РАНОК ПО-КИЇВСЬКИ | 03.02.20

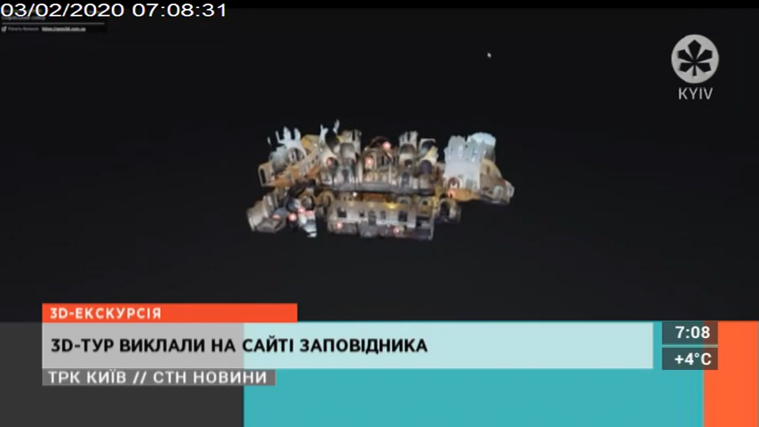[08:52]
Щоб пересуватися коридорами історичної пам'ятки, варто по черзі натиснути на прозорі кола. Крім цього, можна почитати інформацію про будь-який із експонатів.